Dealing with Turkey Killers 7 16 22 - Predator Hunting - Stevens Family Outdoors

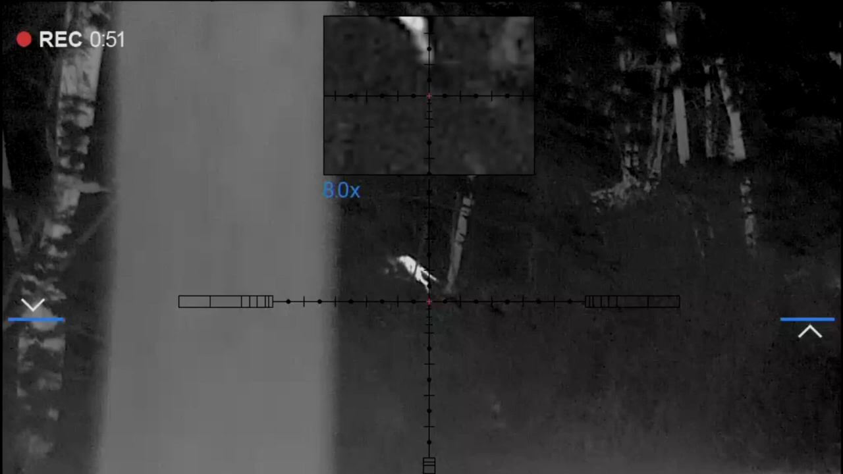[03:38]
So I went down to the bottom of my property and set up, and unbeknownst to me, as I snuck down and set up, uh, to call in these foxes and coyotes,
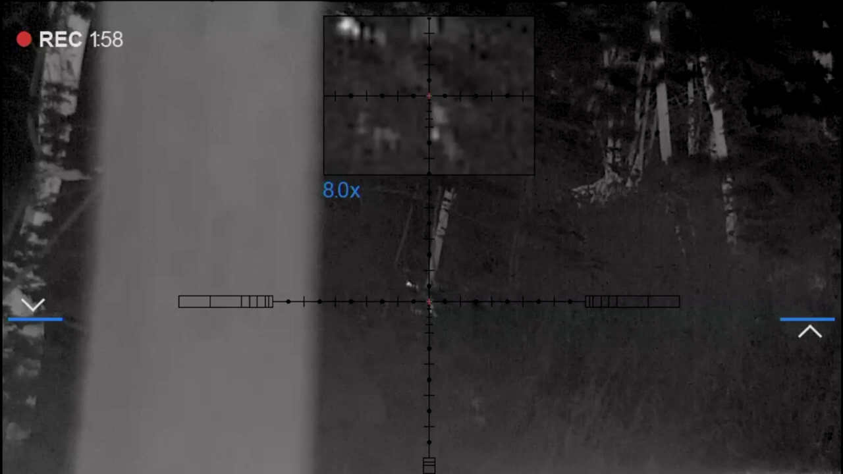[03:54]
I looked over to where I had placed, um, um, groundhog carcass, and there was this fox already there, 30 yards away.
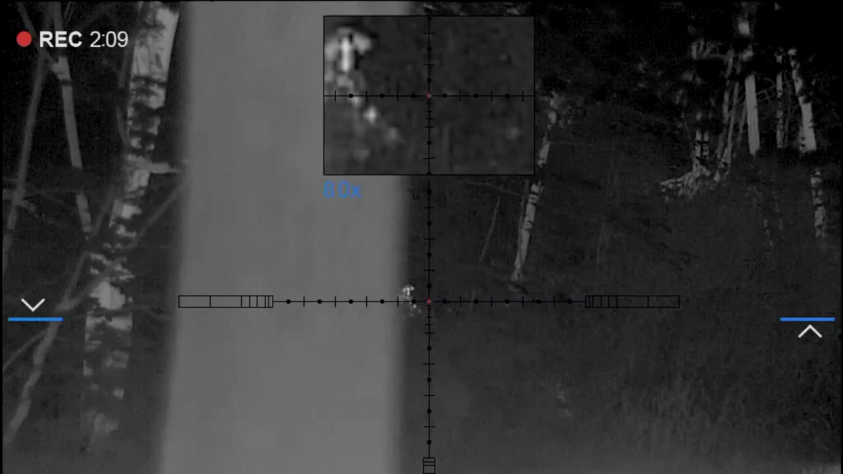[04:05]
So I snuck up on him, went ahead, um, and, and started lift squeaking, as you can hear.
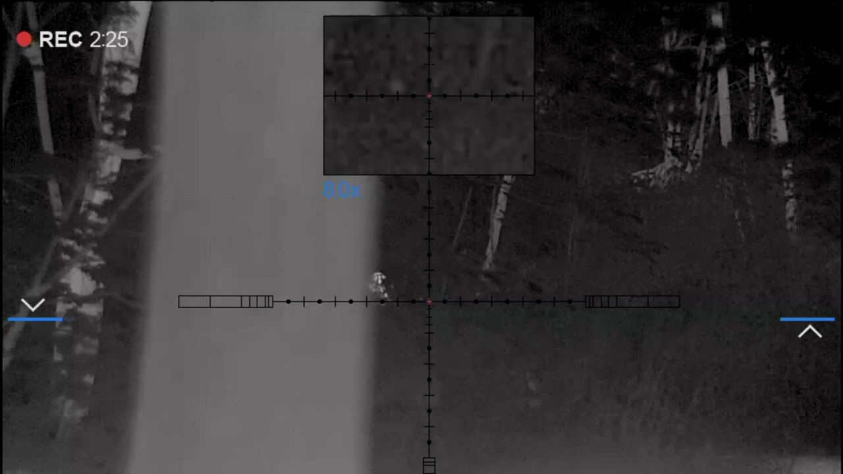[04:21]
And I didn't want to shoot when it was that close to the tree on the other side, because I was afraid I may hit the tree,
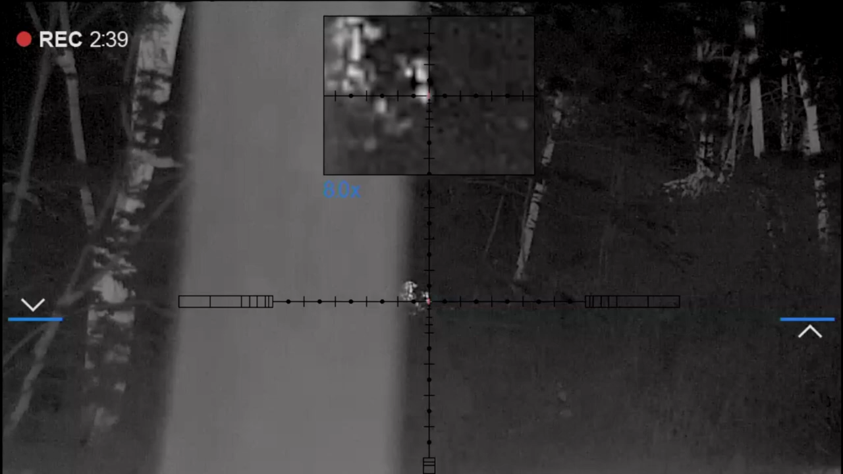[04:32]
so I waited until he stepped out. So, uh, didn't take him too long to do that. I have the Lucky Duck Roughneck between my legs,
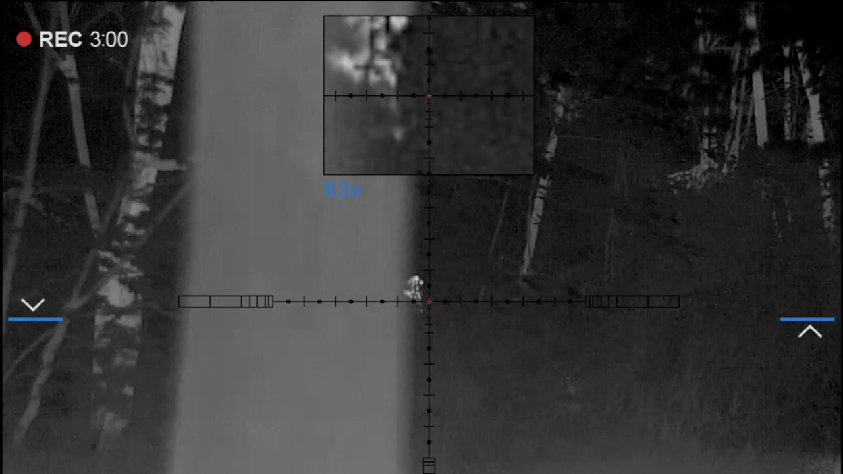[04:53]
because I didn't have a chance to set it out yet. So, uh, the shot, he's going to step out here just a little, in just a little bit, and we'll take the shot.
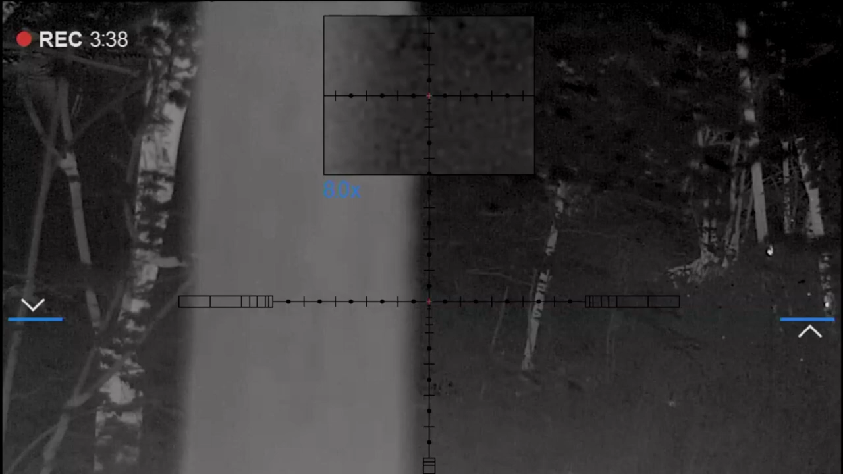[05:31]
and, uh, for a few minutes there, with no avail.
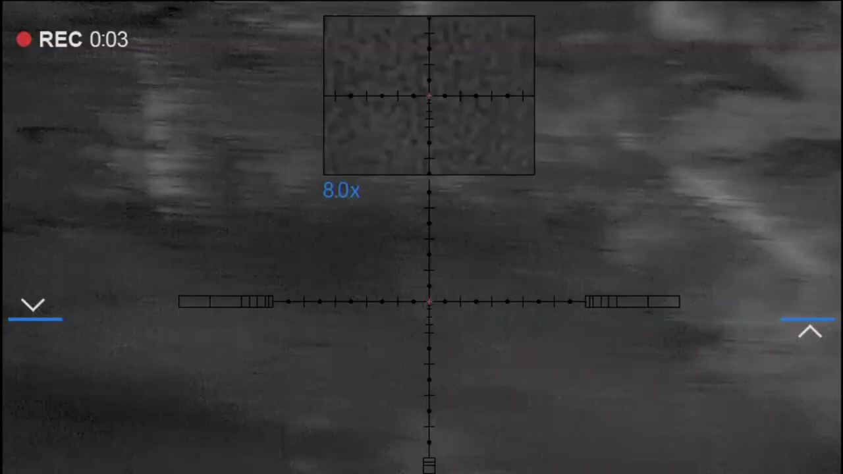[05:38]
So, I put a coyote howl on, and it did two howls, and I looked up and saw this,
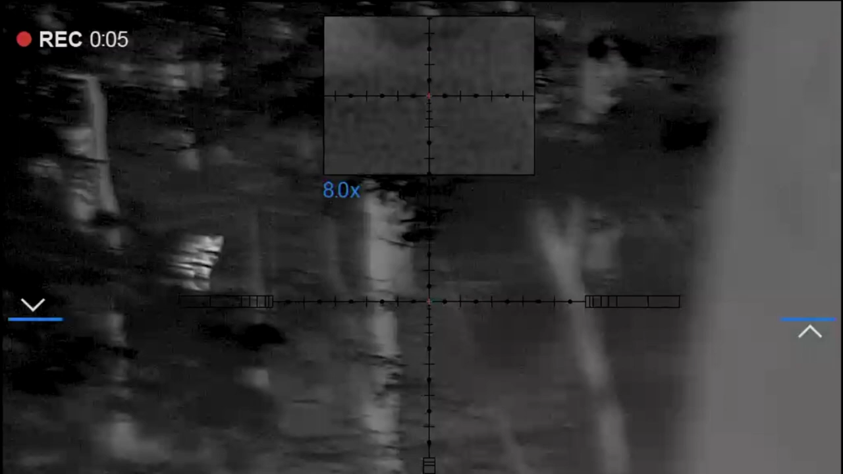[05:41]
and hurried up and switched back to the fawn bleat. You just heard the safety go off.
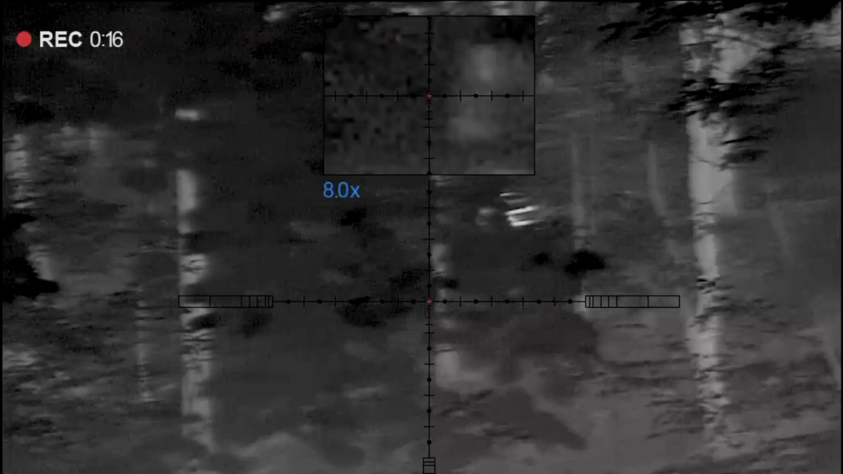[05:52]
And you can hear the fawn bleat in the background. End of story right there for the turkey killers.
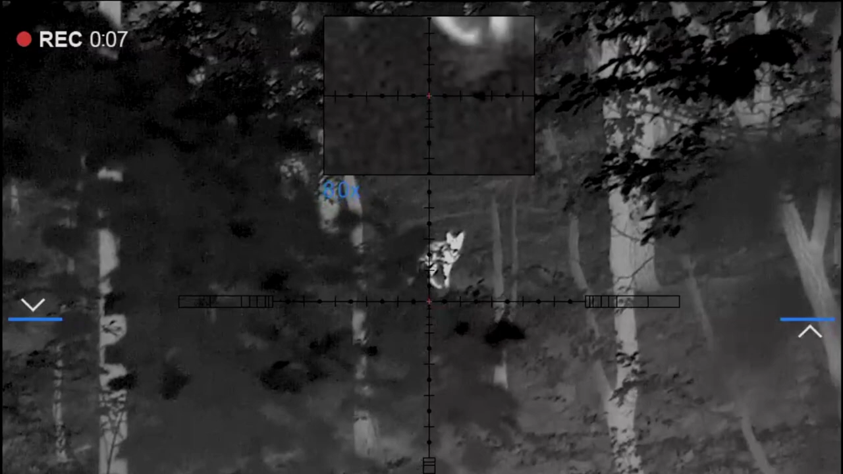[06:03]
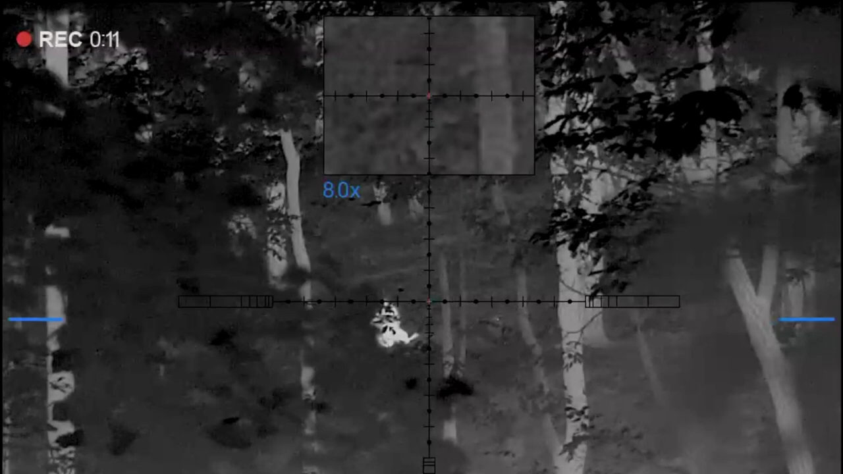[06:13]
Okay, folks, I've cleared the rifle, uh, of the magazine and the cartridge in the chamber, and now I'm going up, uh, on the hill, and retrieving this coyote.
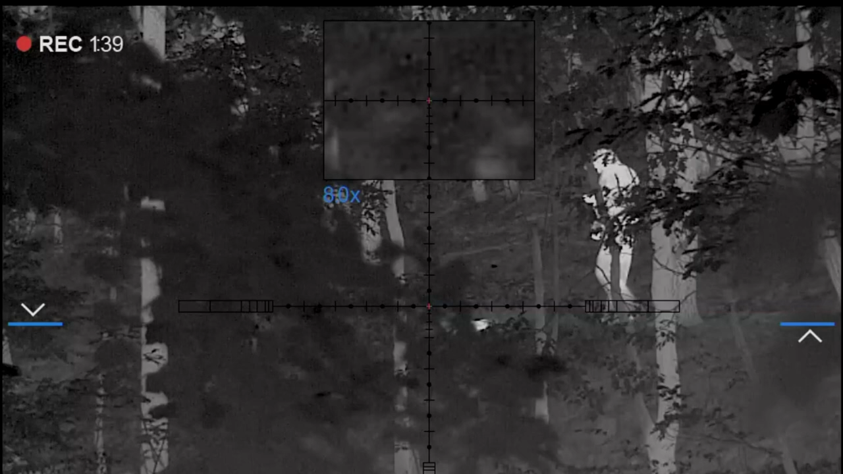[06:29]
It turned out that it was, um, a female, probably, from last year's crop.
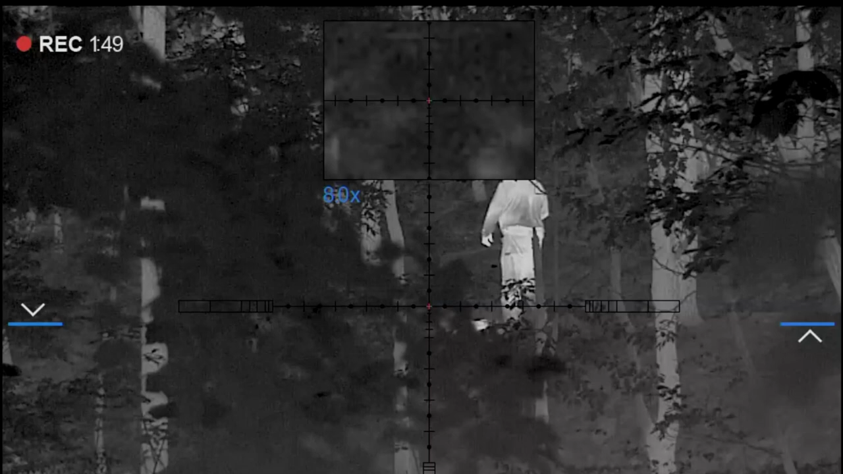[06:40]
I made about, um, 30 pounds, probably. So, you see me checking it out there. I see it's a female. I'm trying to catch my breath, which is a pretty steep deal I had to go up.